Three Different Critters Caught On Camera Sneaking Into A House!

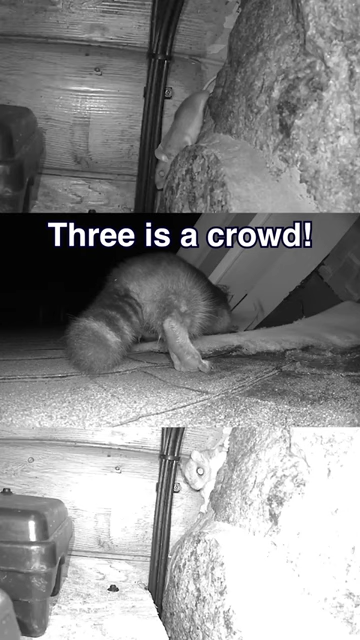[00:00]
3 is a crowd. Our TCPS monitoring system helps detect all sorts of critter
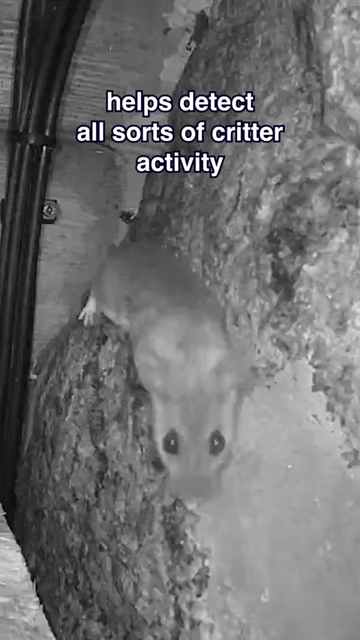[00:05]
activity and allows us to provide solutions that suit your needs. 1's a nuisance, 2's a problem, and